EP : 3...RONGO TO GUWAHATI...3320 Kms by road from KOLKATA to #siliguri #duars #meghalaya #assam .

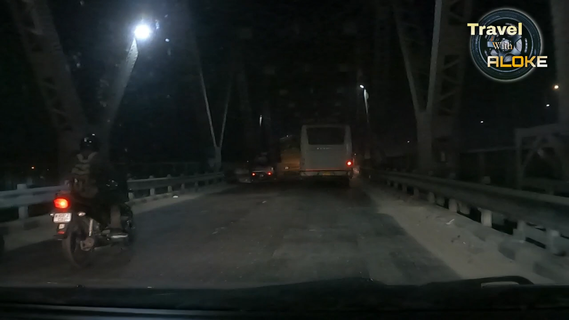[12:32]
মনে হয় ব্রহ্মপুত্র, না আমরা ঠিক বুঝতে পারছি না, মনে হয় ব্রহ্মপুত্র আমরা ক্রস করছি গুয়াহাটির ঢোকার ঠিক একটু আগে। আর এখন ঘড়িতে বাজে 6:30,
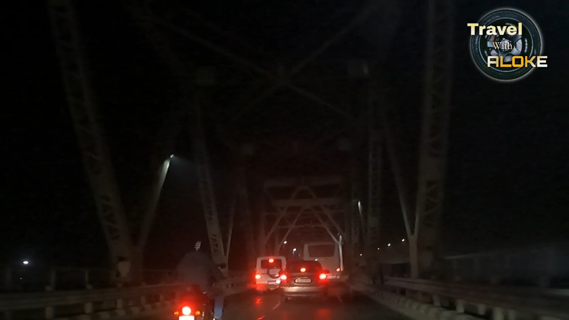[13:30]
9:45 যে আমরা কোন কোথায় থাকব। এমনি আমাদের ইচ্ছে আছে আমরা আজকে শিলং যাব না, গুয়াহাটির পরে কোনো হোটেলে থাকব।
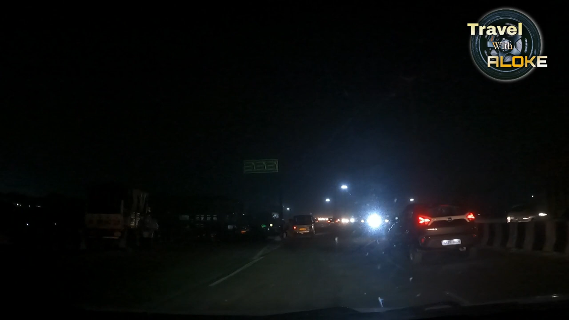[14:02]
গুয়াহাটি সিটি, আর আমরা সিধে চলে যাচ্ছি শিলং এর দিকে।